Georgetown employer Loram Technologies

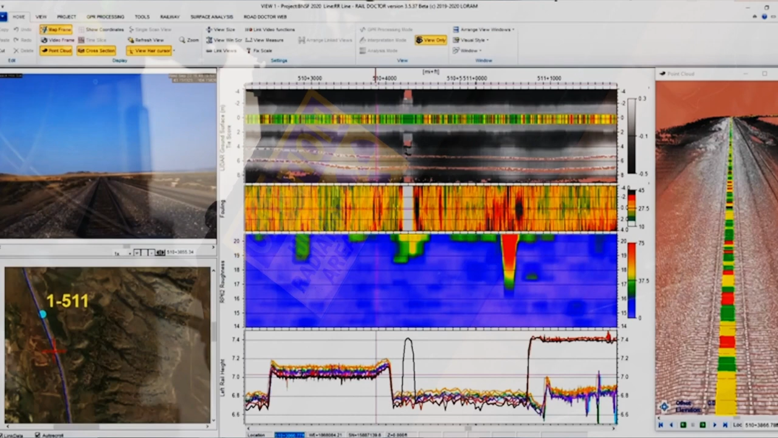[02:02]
So you're able to link together images with X-rays to give a very complete picture of, and you're doing that? In real time, yes, as we're traveling down the track. Yes. It's like little slices, I guess. Yes. It's like several X-rays per...